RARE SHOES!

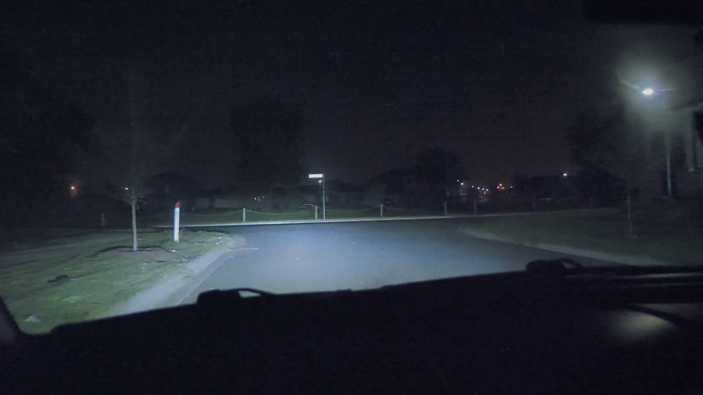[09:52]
Wow, actually you guys can tell on camera how bright her headlights are now. Like she can just see everything. I can see like way in the distance, and you can even see the footpath and everything. That's this insane. Is so good. Is that better? You just keep getting more and more blind, to be honest.